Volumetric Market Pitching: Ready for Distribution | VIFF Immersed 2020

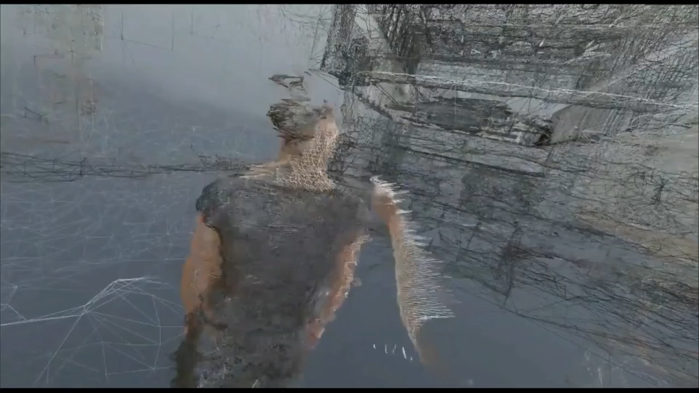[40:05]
when you when you enter the the vr you first see the 3d scanner of space we usually make the experience uh site
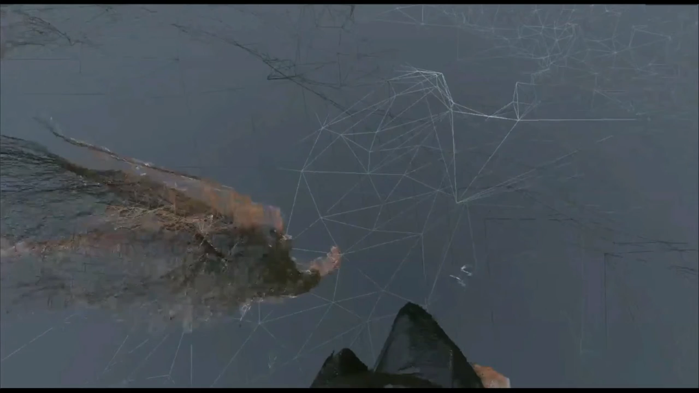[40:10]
specific we feature the local environment to
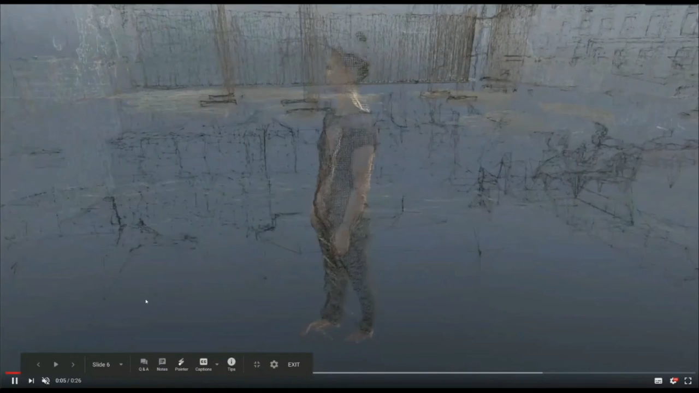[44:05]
360 view and we use uh post-processing effects
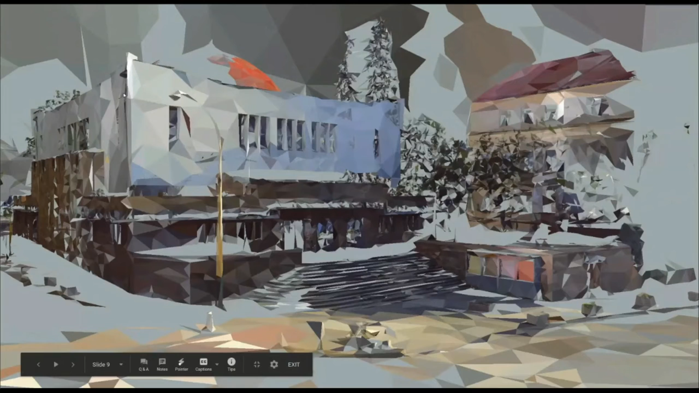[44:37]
most favorite space is this jewish synagogue in in